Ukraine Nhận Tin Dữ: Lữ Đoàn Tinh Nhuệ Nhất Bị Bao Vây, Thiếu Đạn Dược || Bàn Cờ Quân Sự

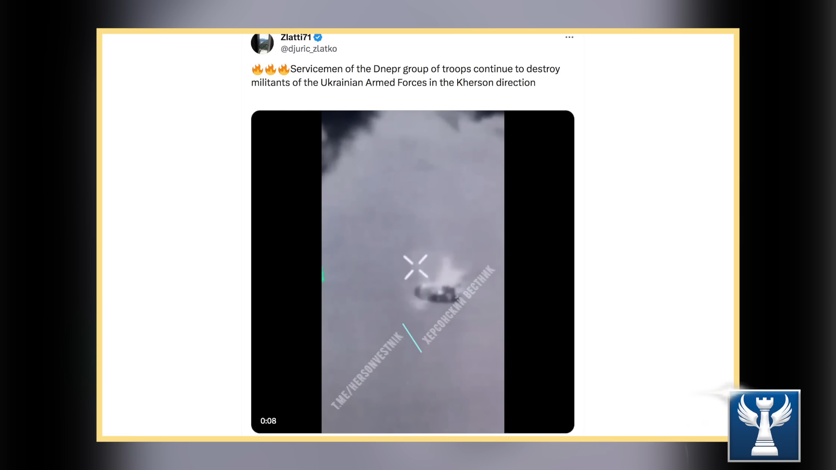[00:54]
Các đợt tiếp viện bằng thuyền qua sông đã bị Nga phá hủy hàng ngày. Mặc dù Ukraine đã tích cực iểm trợ bằng pháo binh và UAV phóng đi từ vùng hữu ngạn của con sông để gây ra khó khăn cho phía Nga.